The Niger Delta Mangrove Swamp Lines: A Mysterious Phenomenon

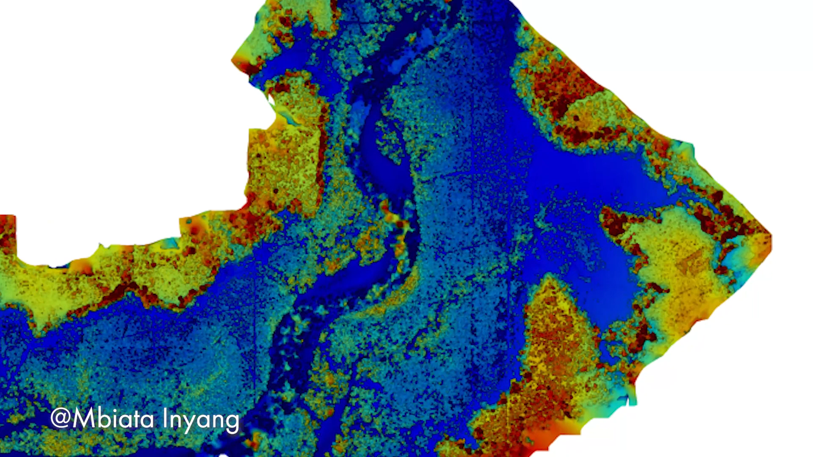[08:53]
They are on the same elevation as the ground around them. And lastly,
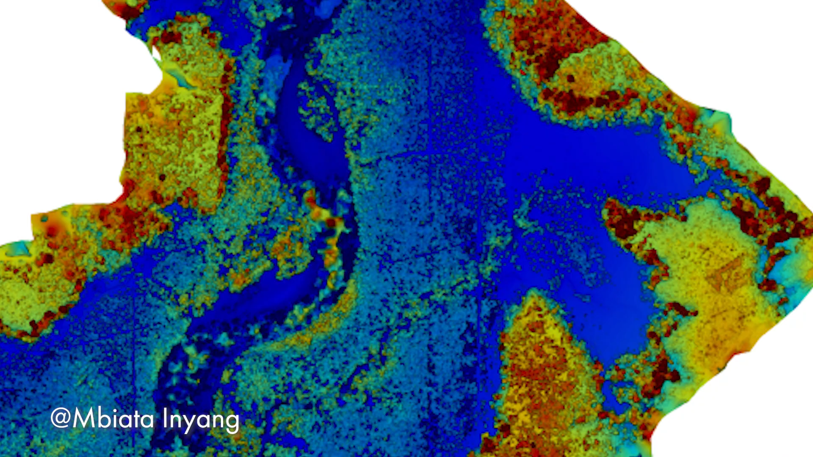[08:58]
I decided to do the NDVI index or NDVI toolbox, which is a map that shows in the clearest steps.